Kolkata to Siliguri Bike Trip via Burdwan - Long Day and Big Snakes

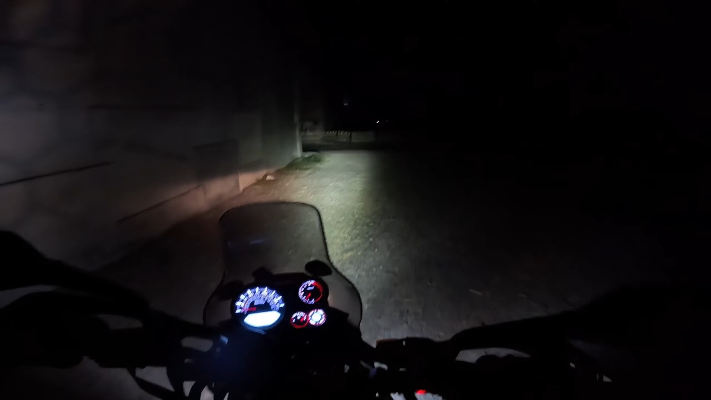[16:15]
कितना बड़ा है यार, अरे बाबा। तो भाई दोस्तों पहुंचने ही वाले हैं डालखोला, वेल बिहाइंड शेड्यूल वो सब छोड़ दो, लेकिन रात में चलाने का भी भाई अपना मज़ा है।
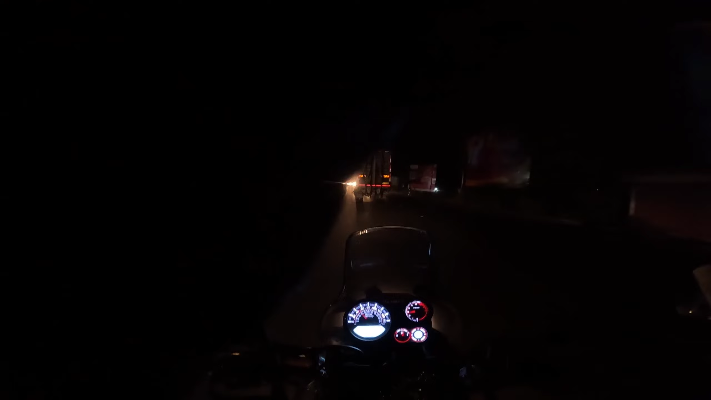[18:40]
तो दोस्तों अभी पहुंचने वाले सिटी सेंटर,
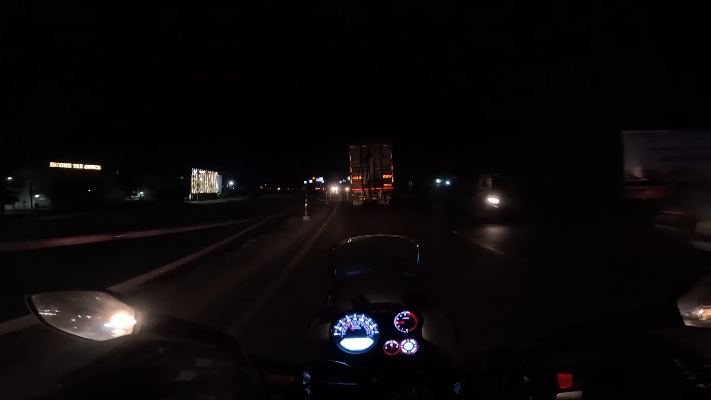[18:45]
AKA लवर्स पॉइंट, जो सिलीगुड़ी में बहुत फेमस है। अब जो ये कलकत्ता का राइड था अपना, बहुत शानदार राइड था एक हद तक।
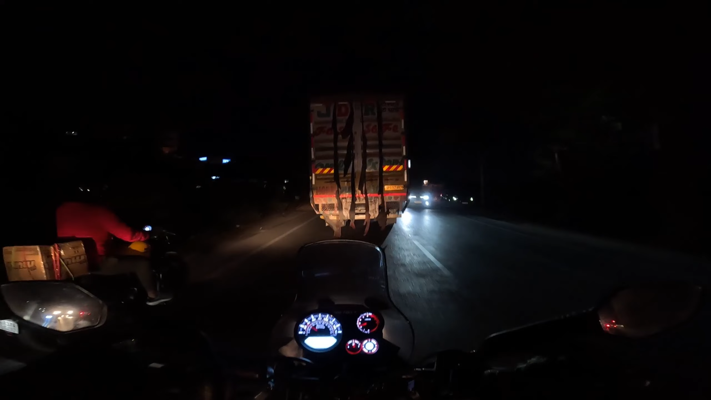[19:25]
और सामने एक ट्रेलर हमारे आगे आगे चल रहा है, साइड नहीं दे रहा, बाल सफ़ेद कर दिया चूतिए ने। और ये आ गया अपना मल्लागुड़ी मोड़,
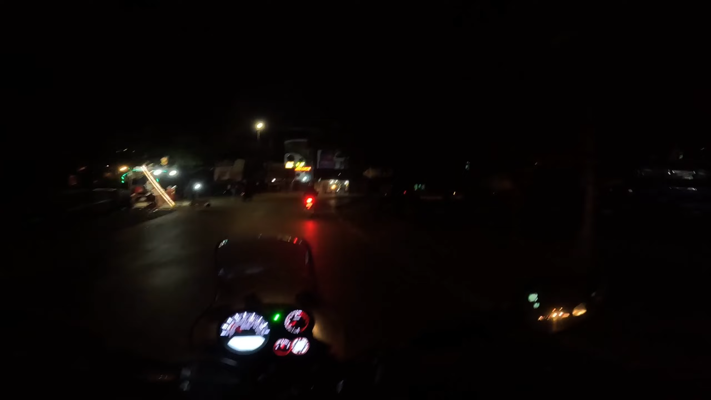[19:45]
ये आ गया अपना मल्लागुड़ी मोड़। लो भाई हम लोग पहुंच गए पूरे 15 घंटे में,